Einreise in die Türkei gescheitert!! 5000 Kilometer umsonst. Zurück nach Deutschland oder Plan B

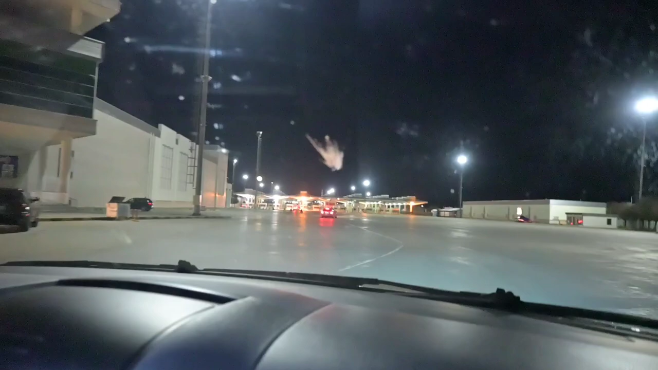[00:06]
Das sind drei Leute, ja? Geil, ne? Alter, guck mal, hier steht kein Mensch.
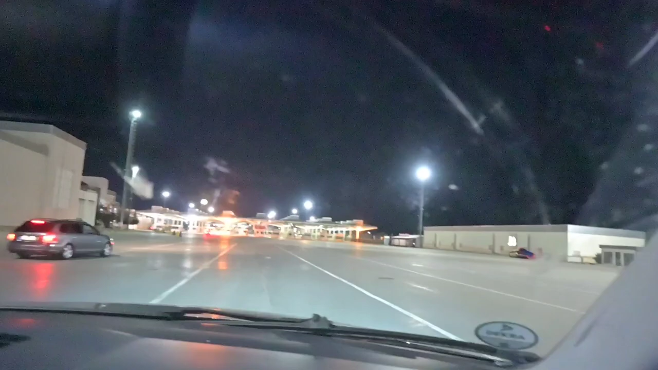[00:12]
Ja, warte mal, achso, es hat nur eine Schlange auf. Ja, und ich blockiere gleich die Schlange. Mit der Vollmacht, bla bla bla. Jetzt ist der Penner vor mir da. Weißt du was, Mann, super, Alter. Die gebe ich so oder so auf der Autobahn.
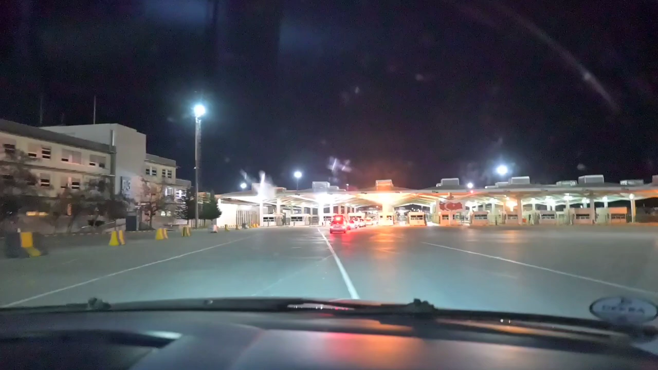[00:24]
Findest du nicht?
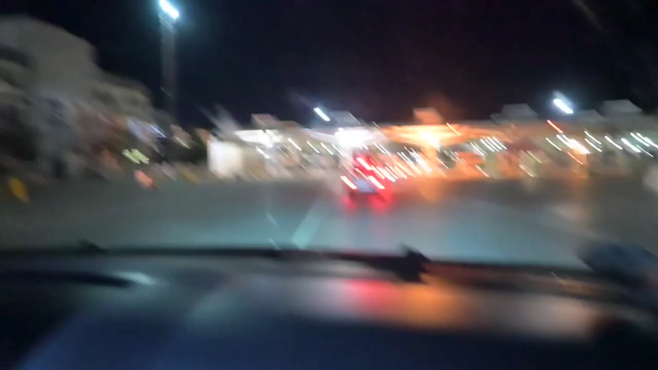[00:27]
Oh, ist auch ein türkischer, ah, Türke, mit türkischem Kennzeichenschatz.
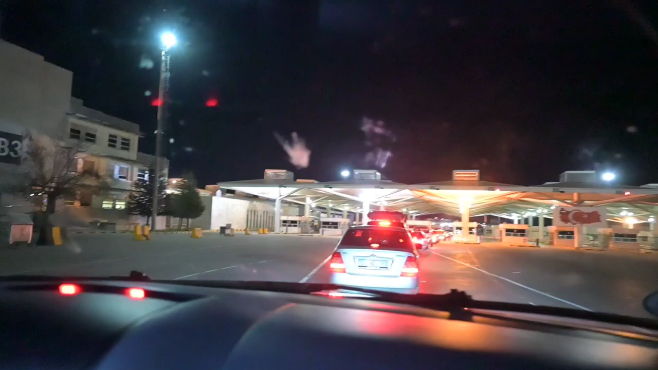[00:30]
Ja, der war wohl in Bulgarien oder wo. Aber ich denke, auch aggressiv hier, Alter, aber ich gebe dir Kollegen gleich unterwegs, ne?